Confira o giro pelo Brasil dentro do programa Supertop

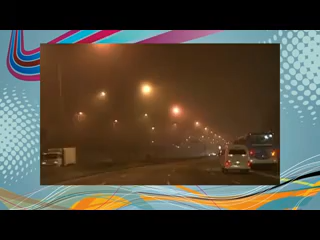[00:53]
manhã de hoje Reflexo da neblina que atingia a região O aeroporto que abre às 6